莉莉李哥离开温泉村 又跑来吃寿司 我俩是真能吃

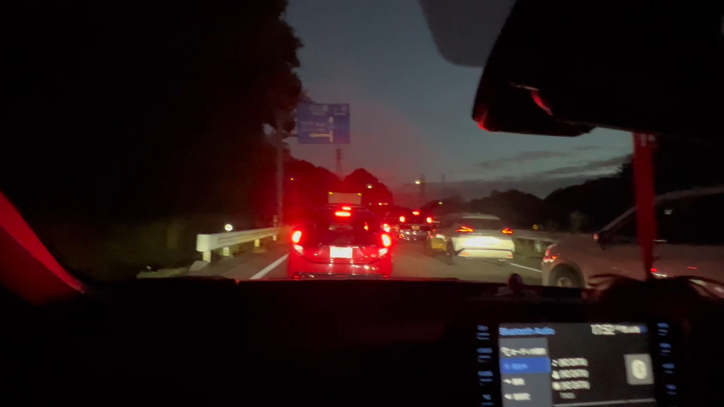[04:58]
今天三年修嘛都会出来玩的
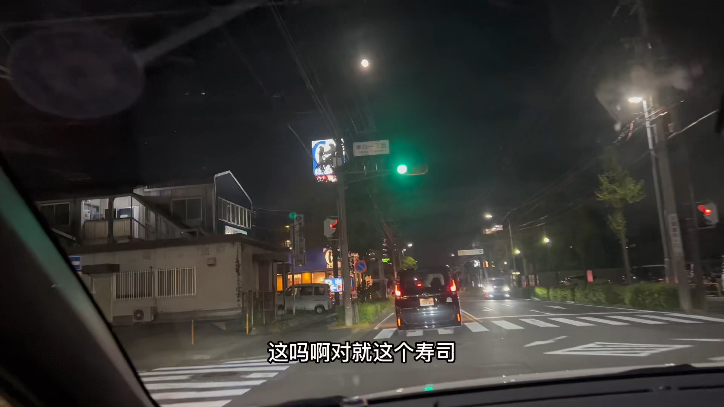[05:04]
这儿吗这儿吗啊对这儿这个这儿瘦四嗯还挺多的你看停车上都满了嗯停车上都满了嗯